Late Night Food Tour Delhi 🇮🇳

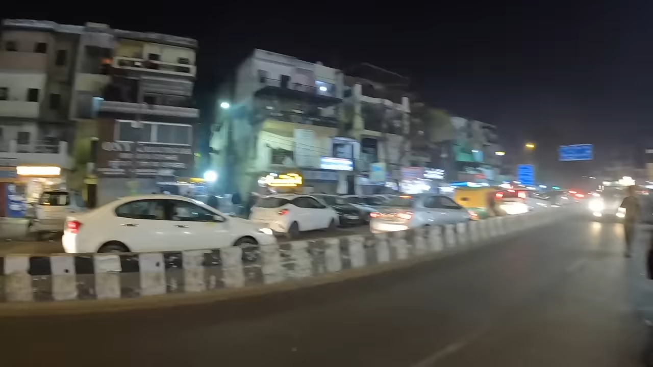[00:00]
oh my gosh there are so many people over there uh let's check it out look at this they're just lined up in